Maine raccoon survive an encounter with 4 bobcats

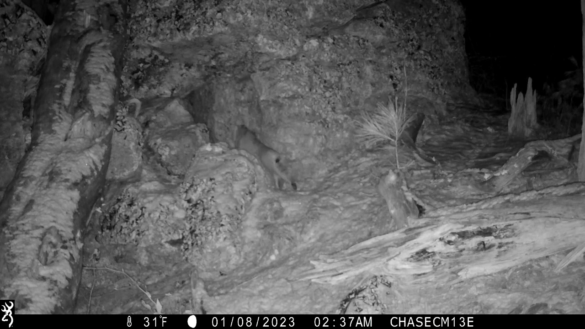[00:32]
I also have my camera set with a 5-second delay between videos, and I think I missed a little bit. But I do that so that the camera doesn't overheat. Anyway, I hope you enjoy this interaction between bobcats and a raccoon.